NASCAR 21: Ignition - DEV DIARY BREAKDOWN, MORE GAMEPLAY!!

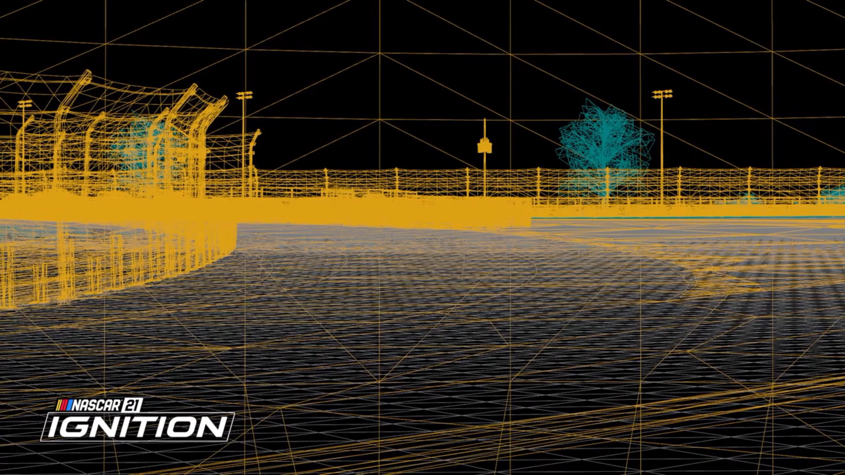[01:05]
track scanning company to get the most data possible this scan information is the basis of
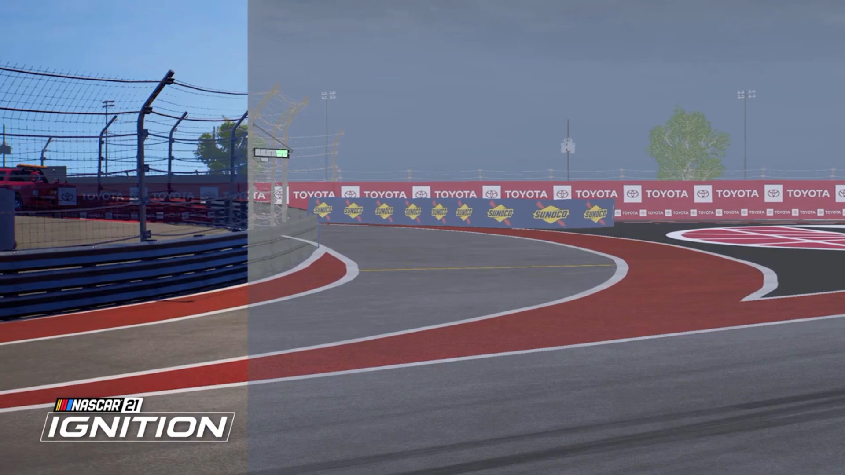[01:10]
our process of building the track for the game it
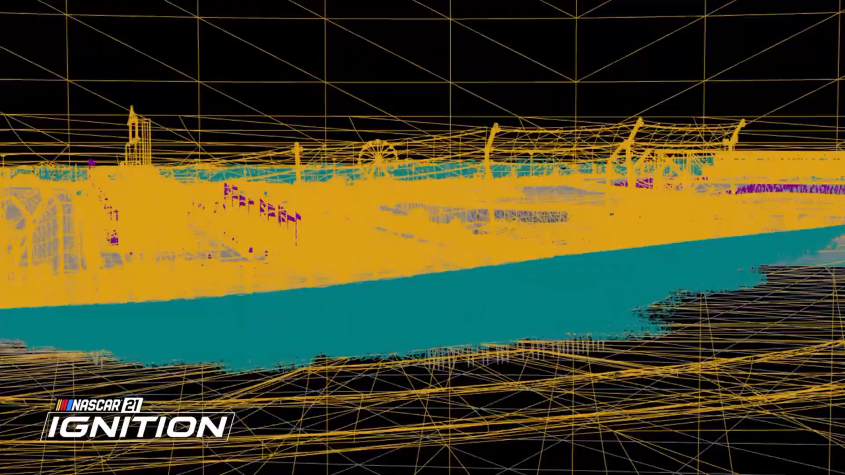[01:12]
can show us every scratch and scuff in the asphalt
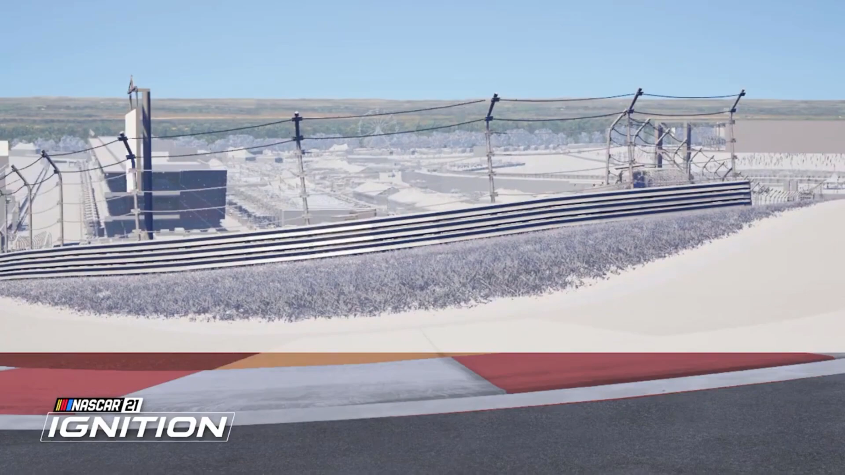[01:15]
every rivet in the barriers even the texture of the paint on the wall this information fuels
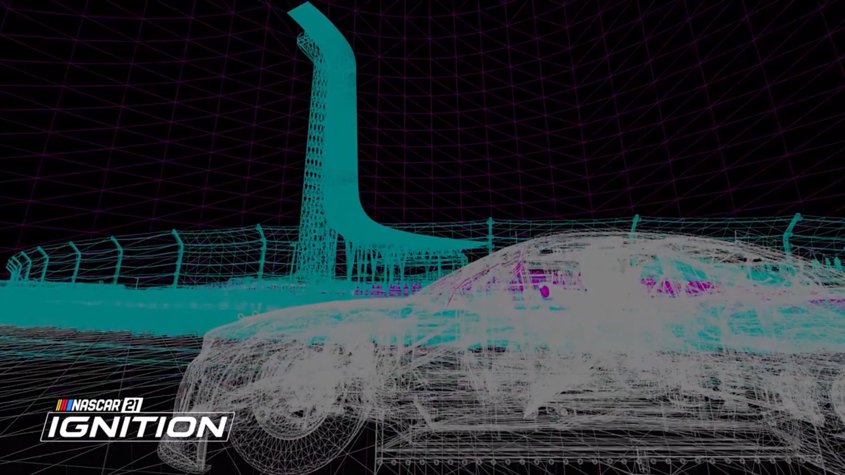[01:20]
the first step of the process building the physics mesh so the cars react to every bump on the track
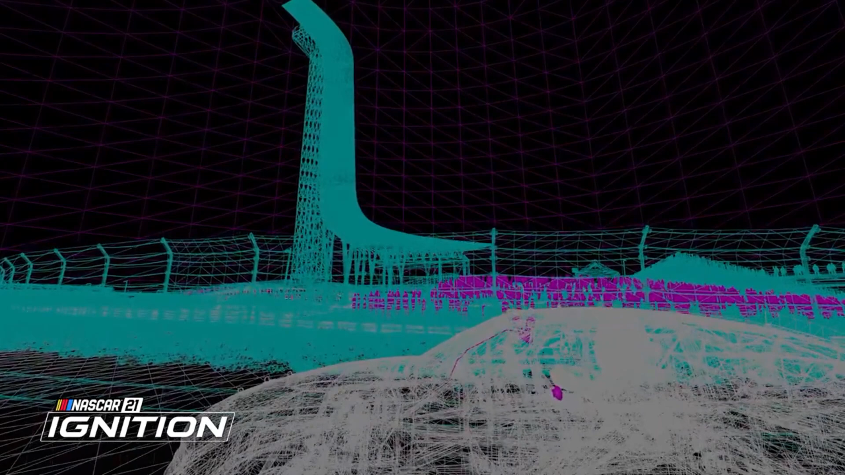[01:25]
from there the production is a little more traditional creating
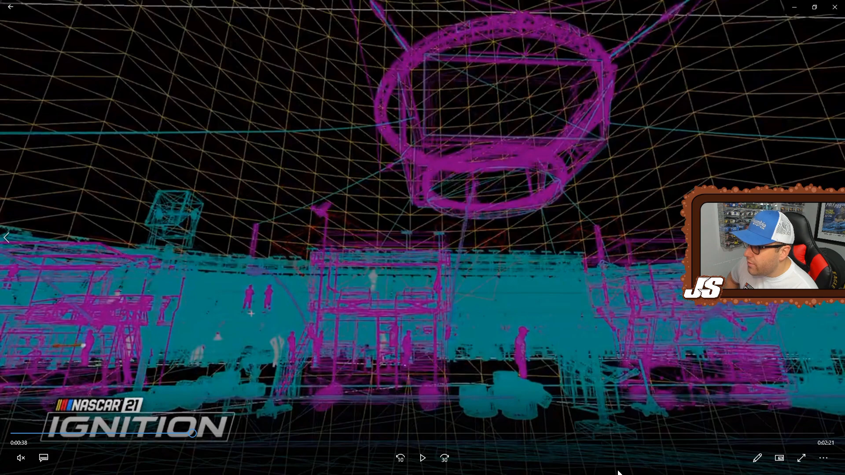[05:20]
bristol motor speedway and whatnot we just talked about uh the final shot where it showed all the fans on the track in the background this is also another version of their laser scanning that shows colossus on the top which is uh bristol's famous wide screen in four different directions for fans to watch the race and not miss anything going on but you also see the laser scanning not only for colossus but just for the sky for the pit boxes the crew members walking around the tires the ground even the even the grandstands in the background when it comes to this shot
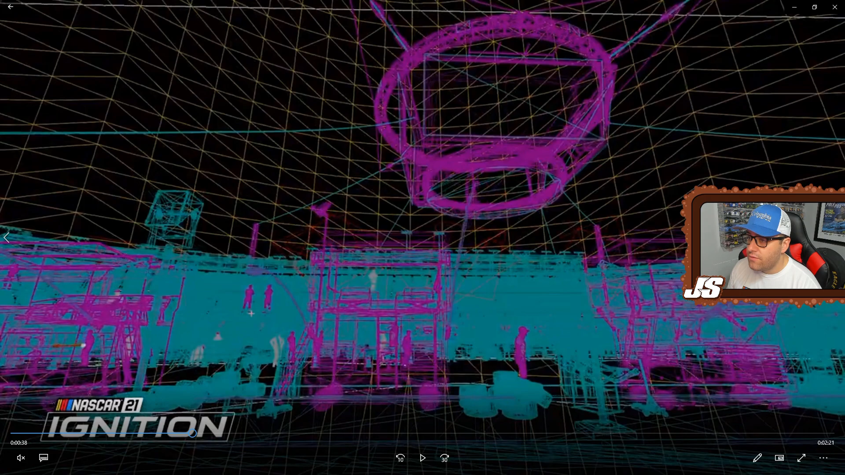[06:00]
the attention to detail is very very important here because when you laser scan every single detail of a track and pit road you're gonna get a very fine detailed uh version of that track and whatnot and that's something we have not had in any of the nascar geek games let alone i don't even know if we have that in the technics games when it comes to fine-tune laser
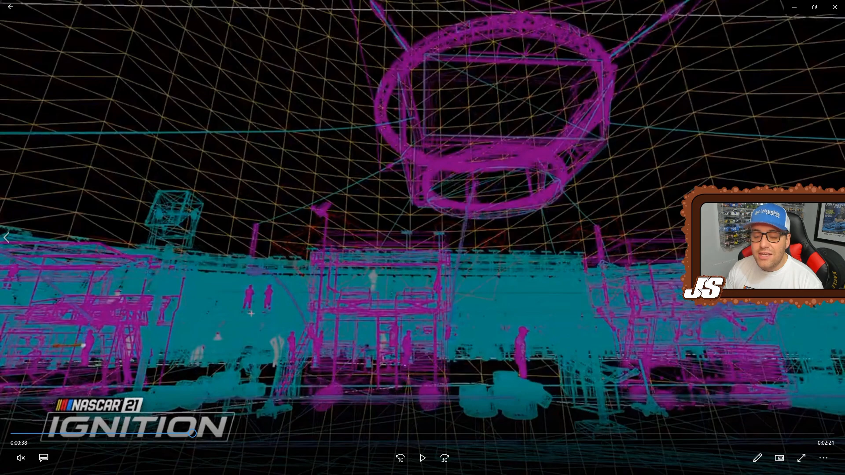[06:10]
scanning for every single part of every single track and whatnot uh so just wanted to pinpoint that detail that all this right here is laser scanning and it's not even the track this is all laser scanning here so let's keep going and looking for the next thing to talk about
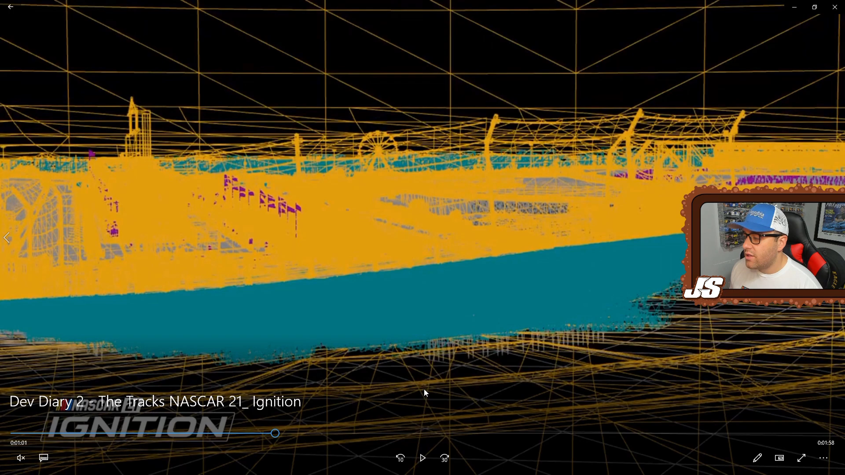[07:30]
like very very early uh beta footage like you know them obviously working on the game but we're seeing right here look at the attention to detail going all the way to the back where the ferris wheel is and whatnot and they're getting every detail guys i mean they're going they're going
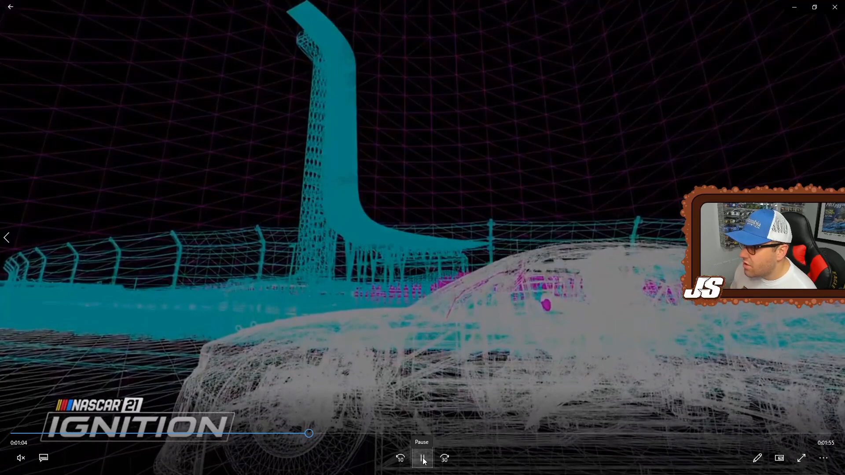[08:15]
everything and here's another laser scan uh shot of the car and the tower the famous tower